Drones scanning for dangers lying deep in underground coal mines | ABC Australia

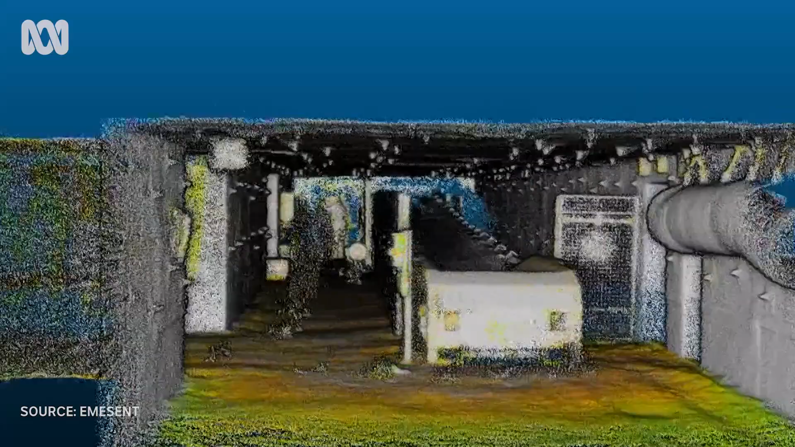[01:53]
We can go down into a mine or into an environment and scan that environment and then almost in real time get that data back and be able to make decisions from that data almost instantly.
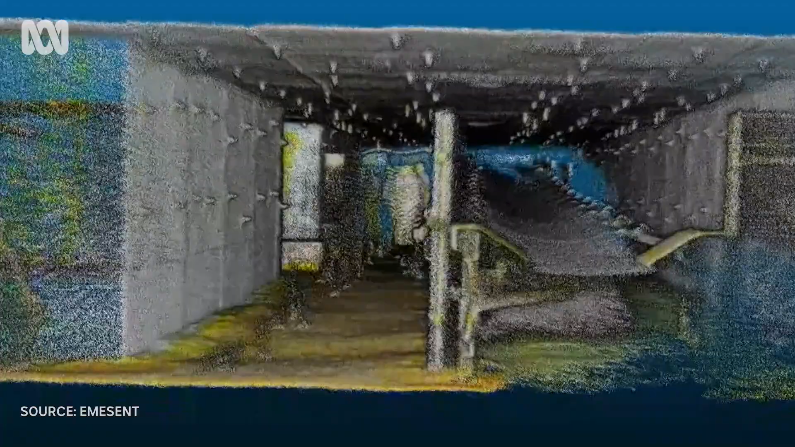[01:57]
Being able to quickly capture and process a 3D point cloud means that you can quickly visualise an unknown
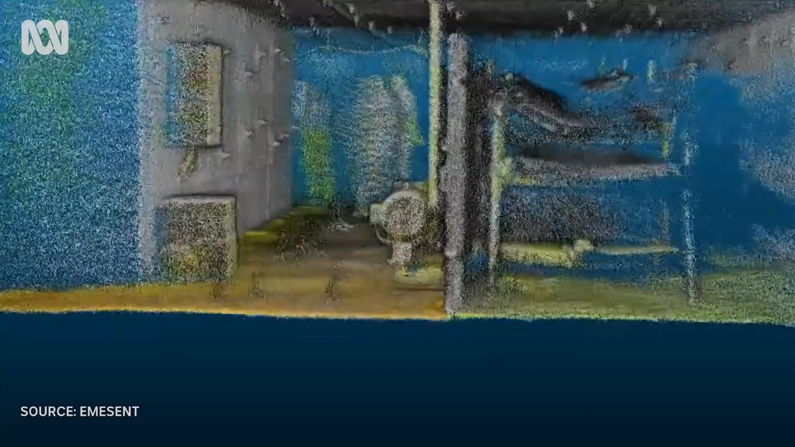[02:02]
area and that visualisation can then be used in so many applications.